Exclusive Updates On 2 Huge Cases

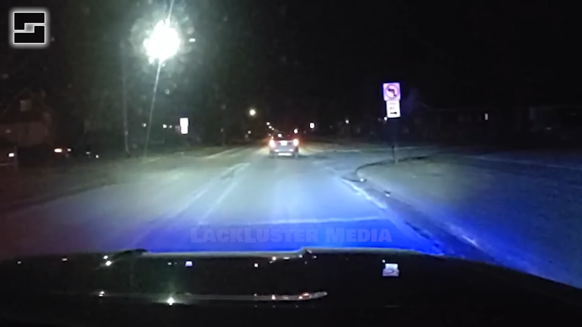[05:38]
when he made a wrong turn onto a one-way street and was pulled over by Officer Justin Taylor. 547 Superior, traffic stop. Once stopped, Ian turned on the overhead light and reached into his passenger area to retrieve
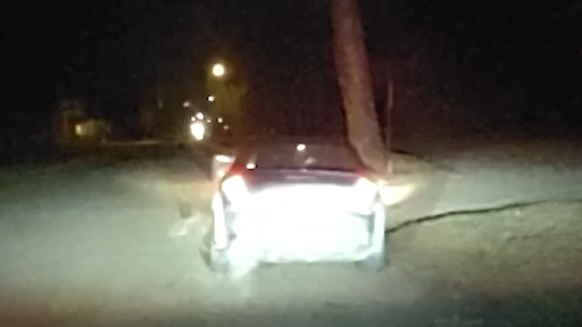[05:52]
his ID and to grab his registration and insurance from the glove box. Officer Taylor failed to activate his body cam during the encounter,
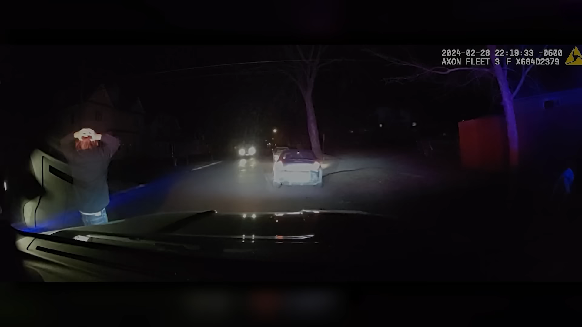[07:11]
Just seconds after warning Ian of the use of a taser, officer guard fired her taser twice at Ian, once in his back and another immediately after into his lower legs.